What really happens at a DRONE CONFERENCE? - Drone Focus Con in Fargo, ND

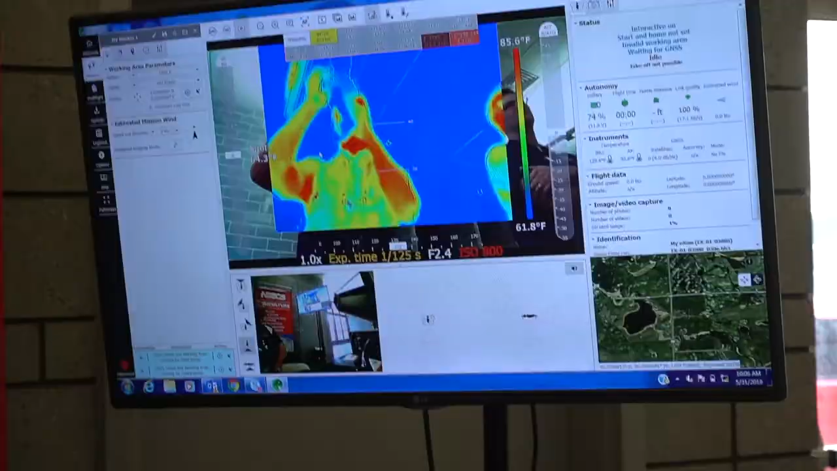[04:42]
On screen: scale bottom 61.8°F
this drone here has heat sensing equipment which is showing me right there so my camera is pretty cool
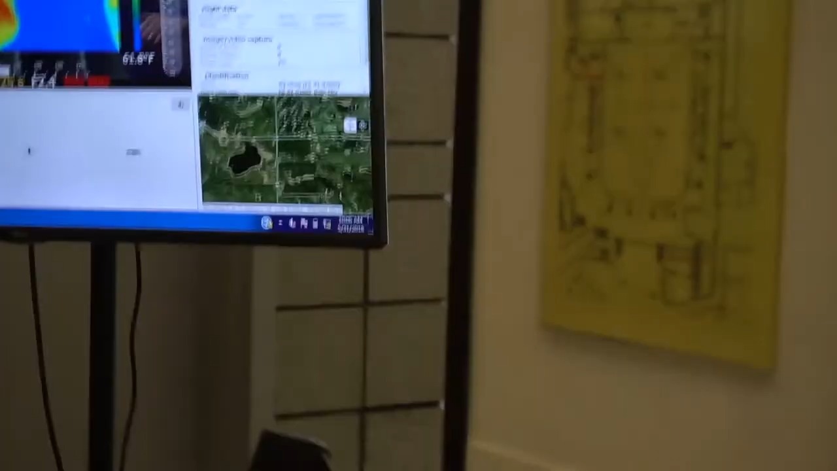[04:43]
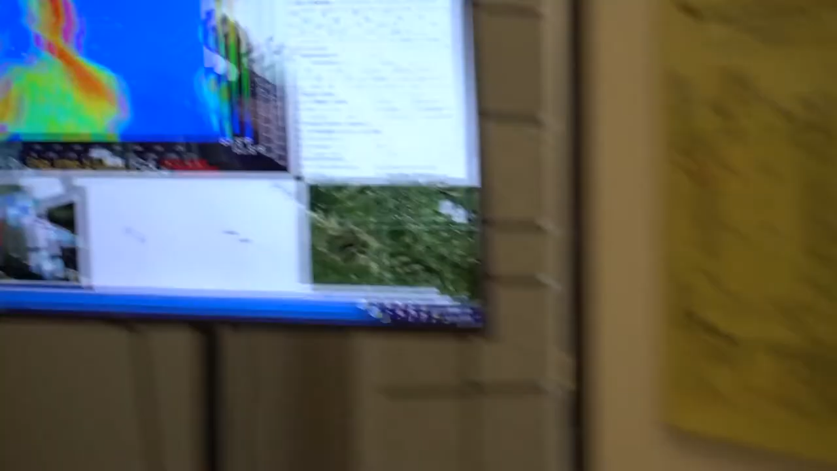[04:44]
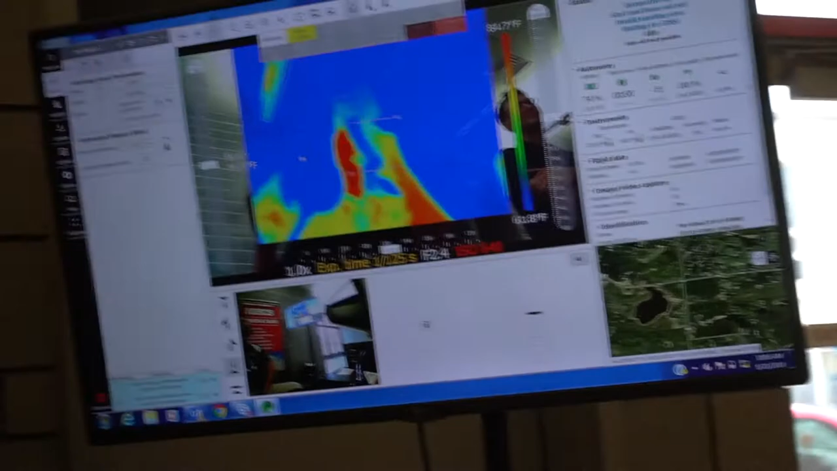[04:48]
your face is hot though yeah real hot what's going on it's like I've got a sunburn